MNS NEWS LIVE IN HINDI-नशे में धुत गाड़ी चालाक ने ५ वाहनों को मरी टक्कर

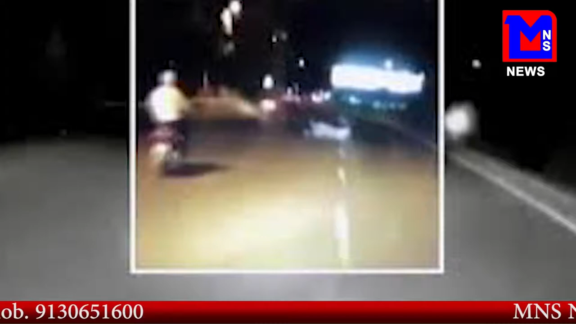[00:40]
जोगी वाला चौक पर उसे पकड़ लिया गया घटना में चाला खुद भी घायल हुआ है उसे केलास अस्पताल में भर्तिक राया गया चाला की पहतान सौरब पाल,